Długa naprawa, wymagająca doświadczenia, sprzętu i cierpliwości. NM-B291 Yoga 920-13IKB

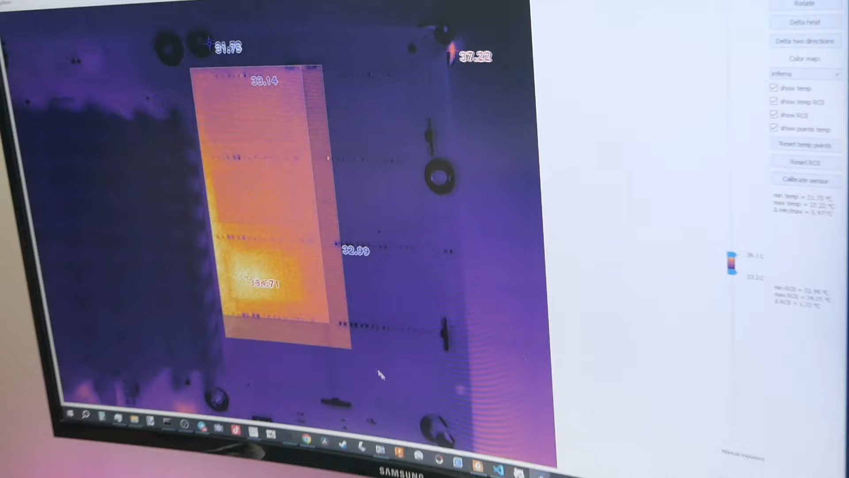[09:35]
Зробимо так, щоб вам було теж більше видач. Видите? Спеціально, то є зроблений такий трип.
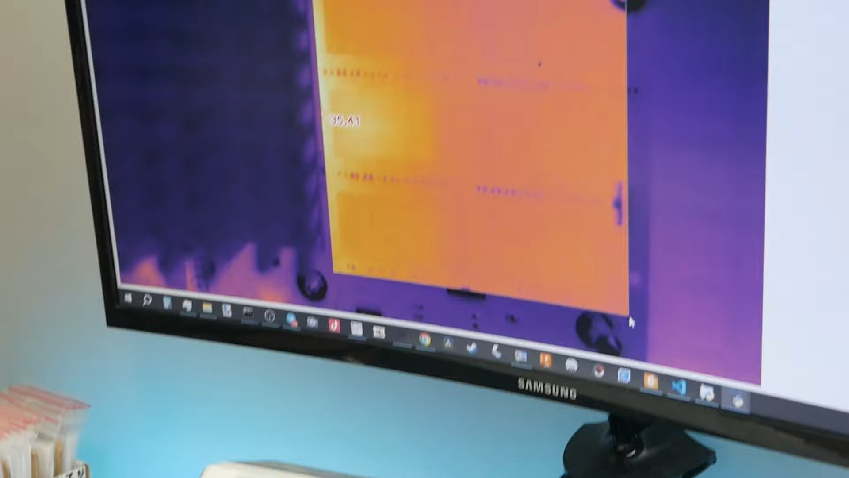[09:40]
Зробили ми такий трип. Скалібруємо.
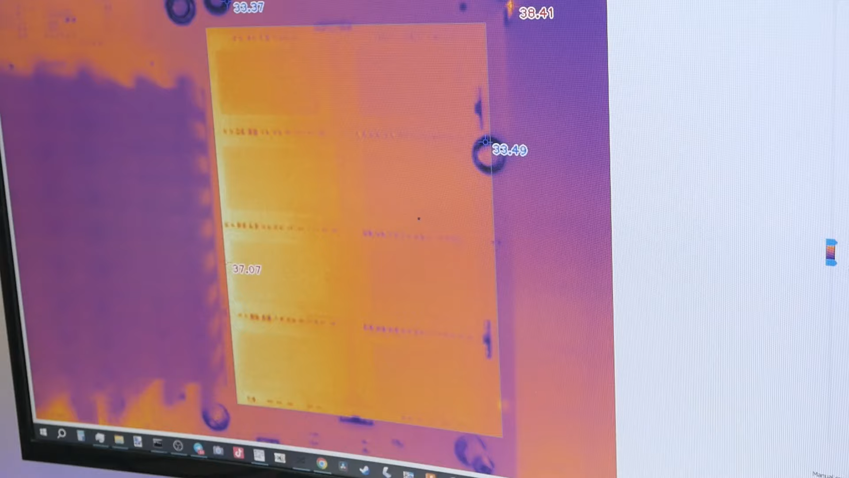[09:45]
І зробимо дельта обшити так, щоб то не перешкоджало.
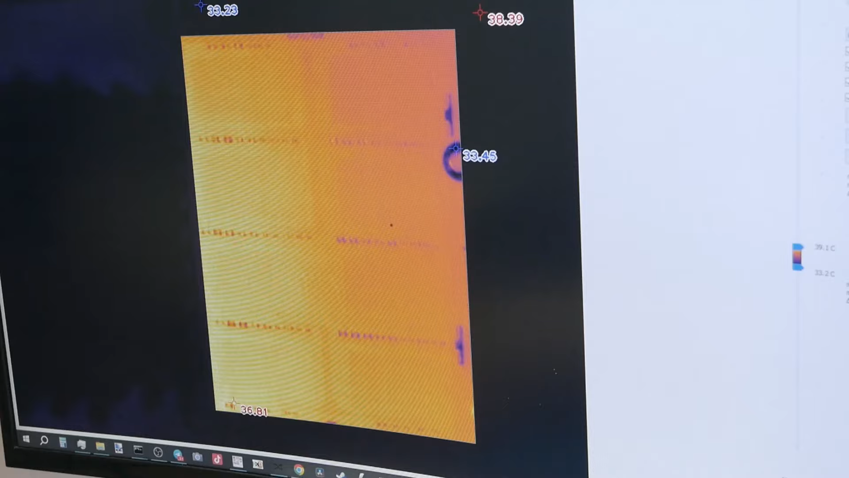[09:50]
І подшиваємо на кощі. 8 кощі маємо. І бачите, та кощ ледво, дуже ледво ще гріє, якщо, наприклад, порівняти з іншими кощами.
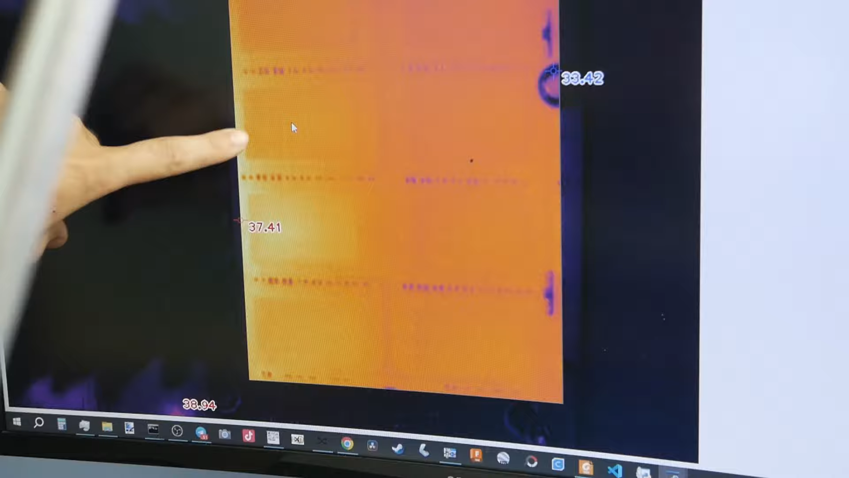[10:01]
Вимінили ми том, том і том кощ.
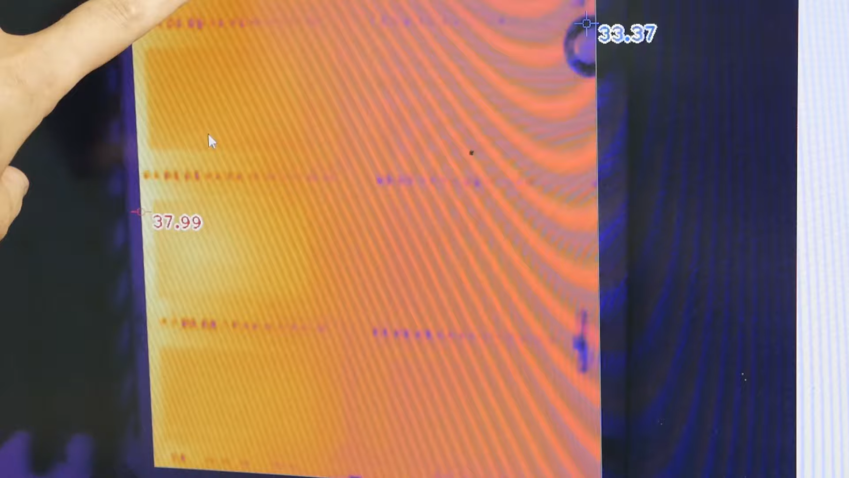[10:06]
Але ще одна є попсута. Więc треба її вимінити.
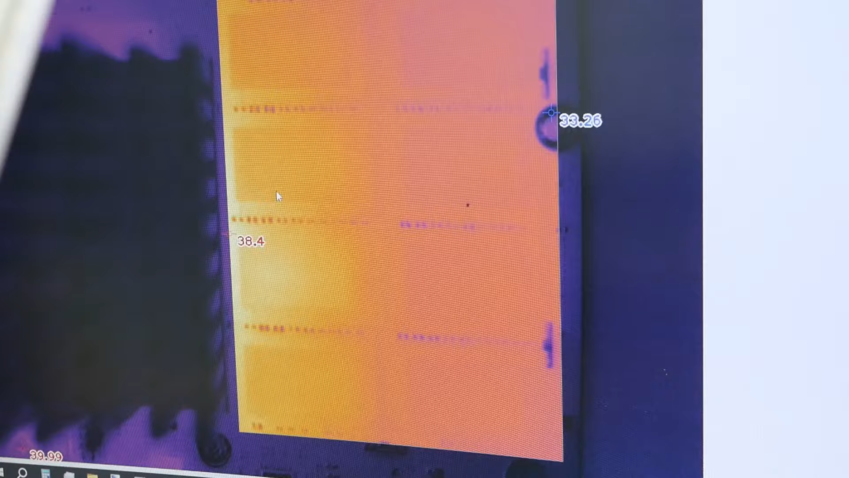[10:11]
Ну, наприклад, яка температура тут? Перша, друга.
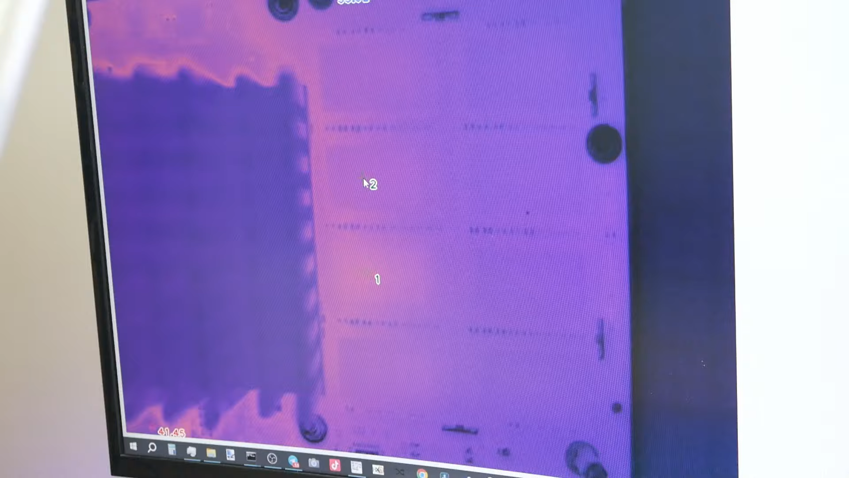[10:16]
Різниця температур між першим пунктом, а другим пол ступня, бач.
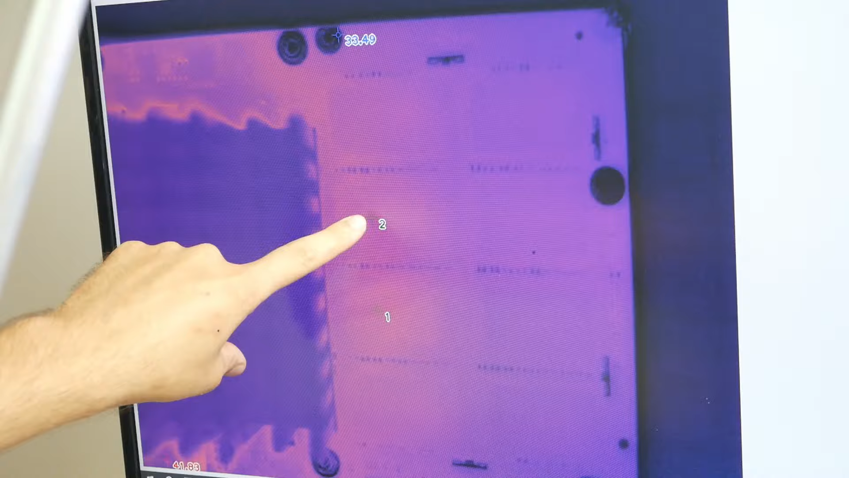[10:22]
Дві кості, бачте, як ще його не нагріваємо.
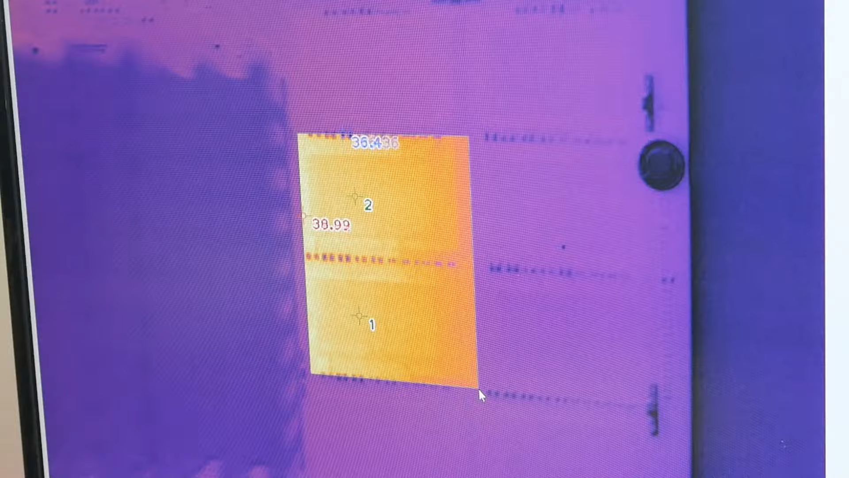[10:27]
Раз, два, trzy.
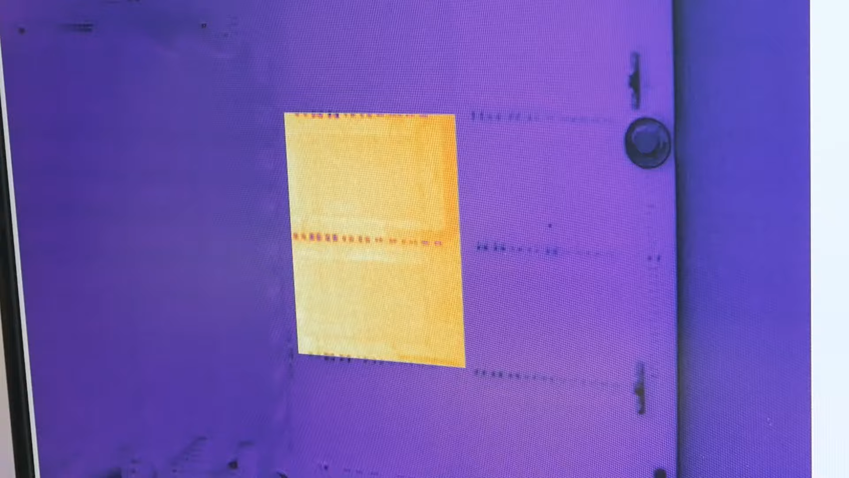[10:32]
Włączam. O, widać. Widzisz?
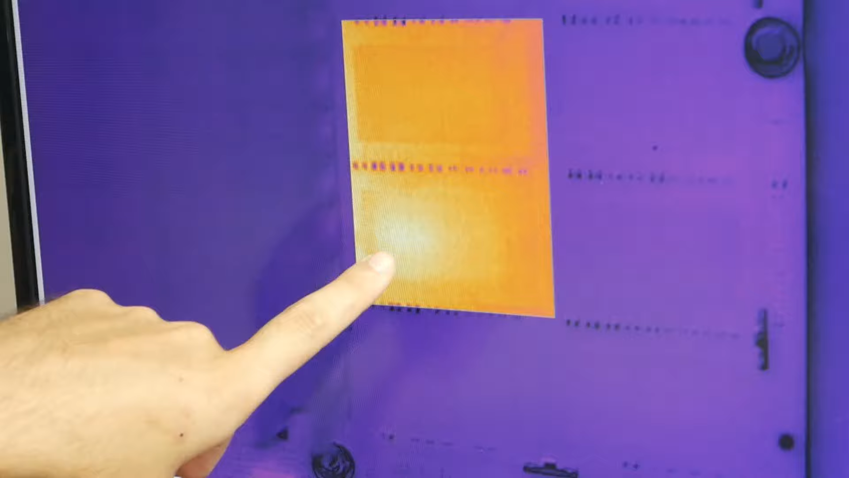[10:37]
To bardziej trochę nagrzewa niż ta kość. Więc trzeba wymienić tą kość też.
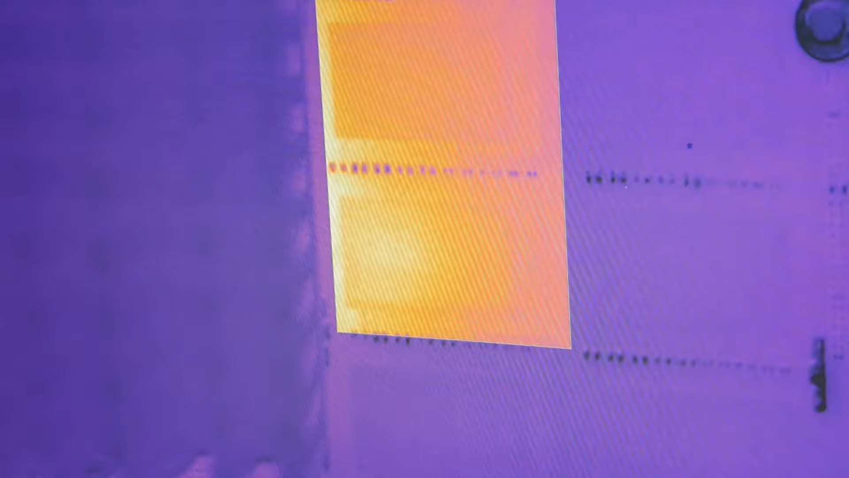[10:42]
Popatrzmy różnicę w tej samej kości.
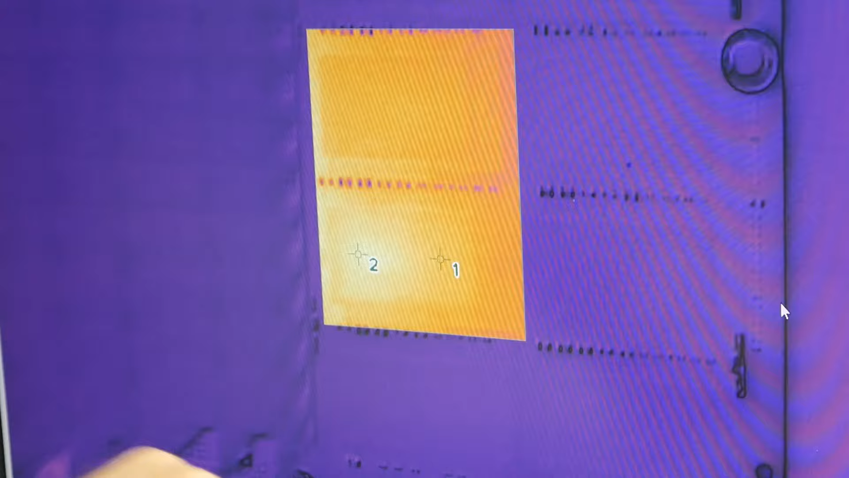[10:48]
0,3 stopnia różnica pomiędzy tym a tym. 0,3 stopnia.
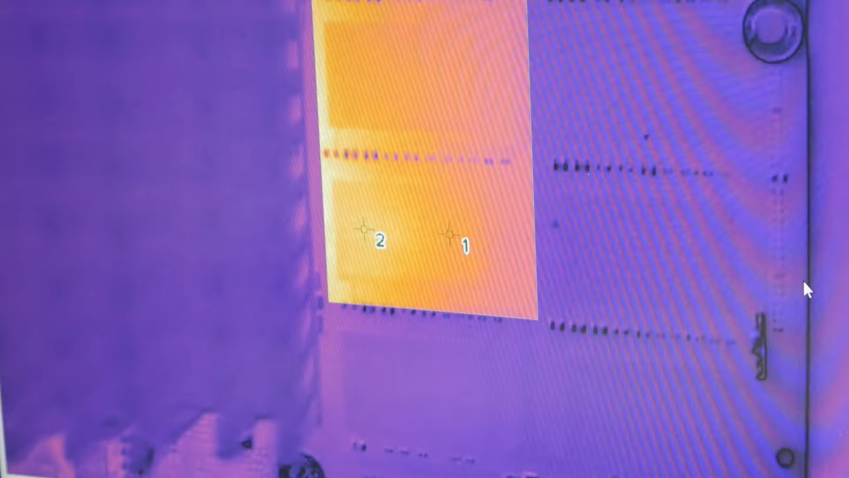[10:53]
Kamera działa, ale oprogramowanie pomaga bardziej. No i trochę widać.
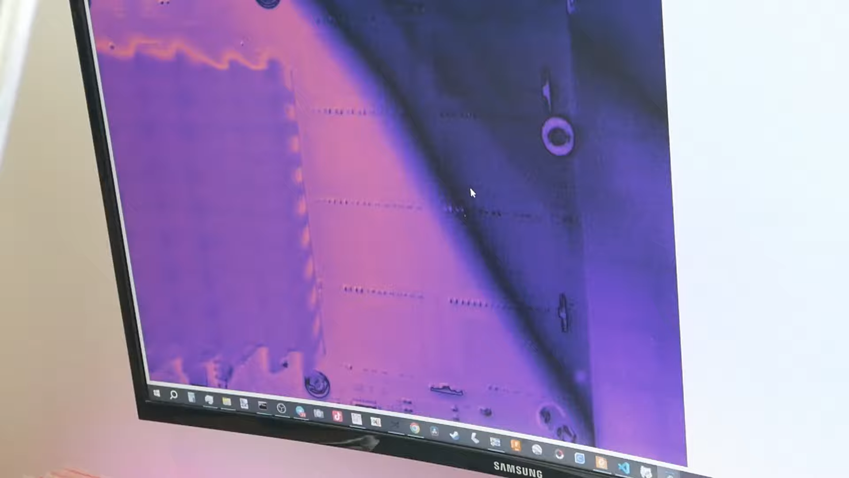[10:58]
Więc tą kość trzeba wymienić. Przypominam, że wymieniliśmy tą, tą, tą.